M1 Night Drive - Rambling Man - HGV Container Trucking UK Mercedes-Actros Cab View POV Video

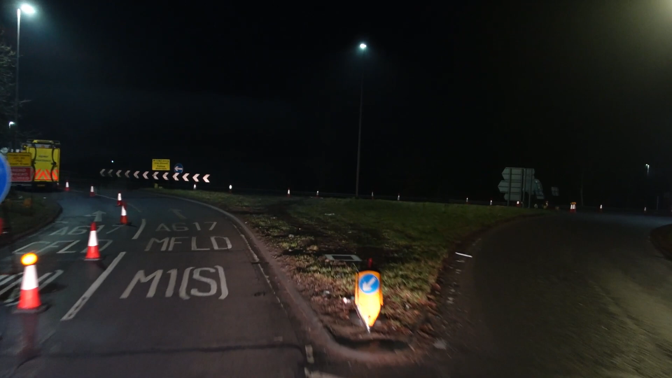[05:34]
I've got a theory. What's going on here? The fifth exit, M1, towards the south. Okay. Well, the M1 north shut. First. That's M1 north. Well, both those junctions are shut. Ooh, I'd have been in.
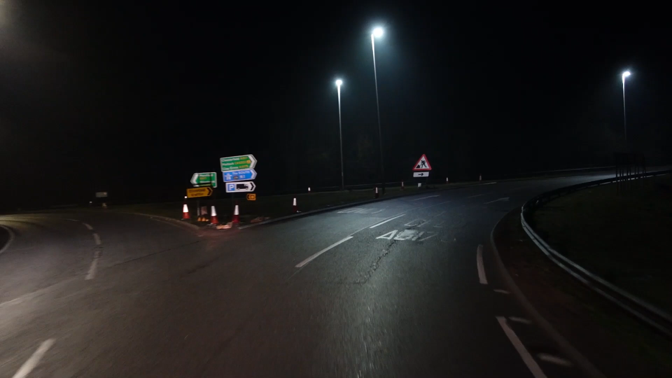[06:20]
It's not shut, take is it? Take the exit, M1, then take the motorway. Oh, how lucky was that? Whoa!
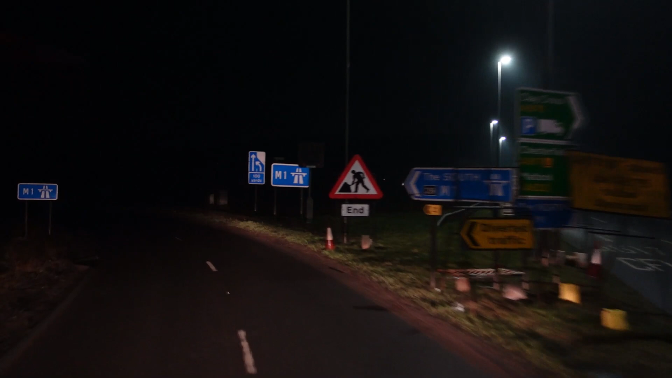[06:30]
Oh, that would have been that would have been interesting. Because I think that if I was follow M1 towards Nottingham for 77 miles. Oh, I don't know. I don't know if the road that I normally take up the road I tipped yesterday was shut or not.
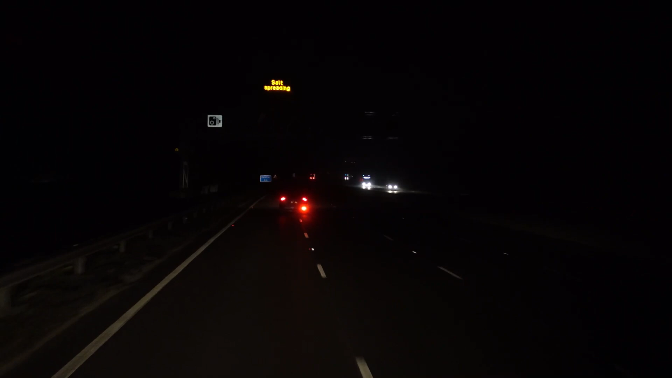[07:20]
Salt spreading, but it's 4 degrees. He got his fog light, no, he's turned it off. Well done, my man. Oh dear, snotty. Yeah, I've got a theory. Certain types of food make you pee more. Well, when you've got a prostate problem like I have, well, it's not a problem, it's enlarged.
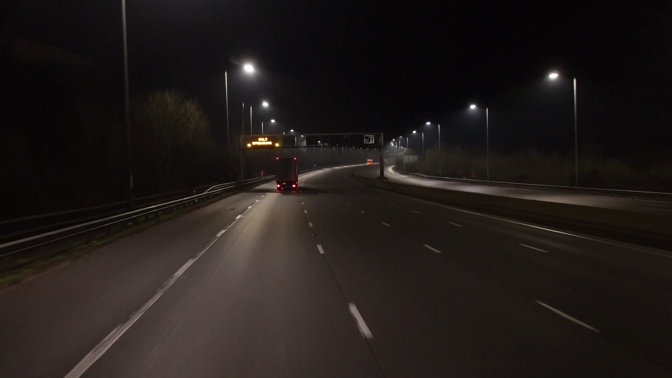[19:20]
You can see a bit, but it's nice and quiet though, isn't it? Odd bank of fog. Nothing too dramatic.